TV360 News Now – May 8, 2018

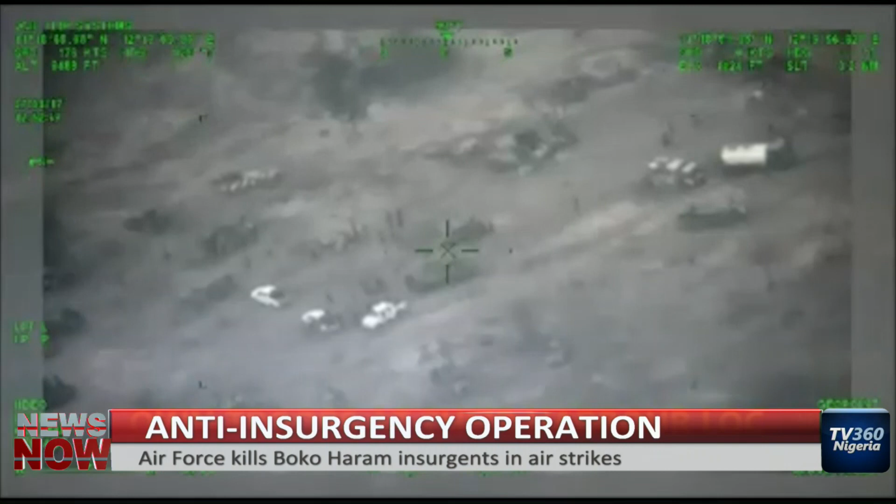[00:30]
the Nigerian Air Force says it has killed scores of Boko Haram insurgents in air raids on terrorist hideouts in Kolaram, Borno State. The strikes were carried out in conjunction with ground troops of the Nigerian Army.